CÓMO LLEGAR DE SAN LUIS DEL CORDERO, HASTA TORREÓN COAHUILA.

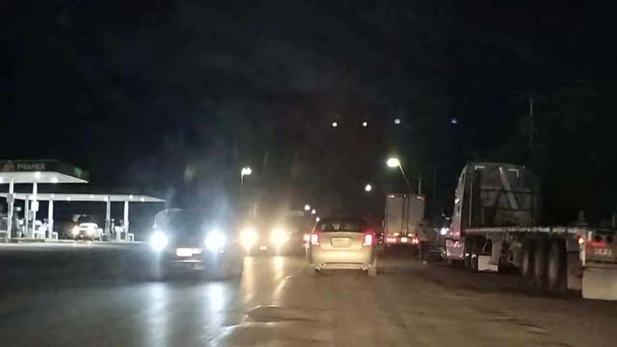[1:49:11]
Nomás vimos una gasolina. Aquí me pinta 20 pasaditos. La Petro, que se encuentra. Bermejillo, Durango, señores.